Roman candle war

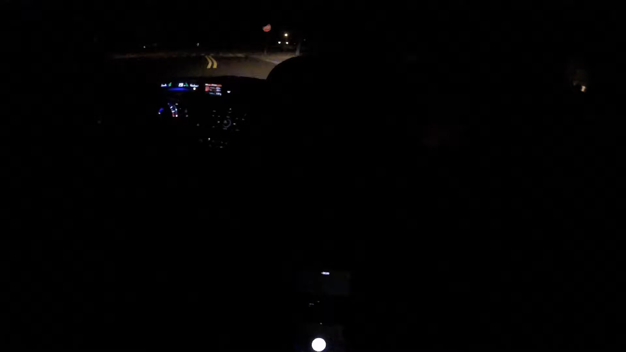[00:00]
shouldn't be one of them even healthy adults 65 and older are an increased risk for this potentially this is eric's freaking new car man this is like one of my first times driving with him at night to win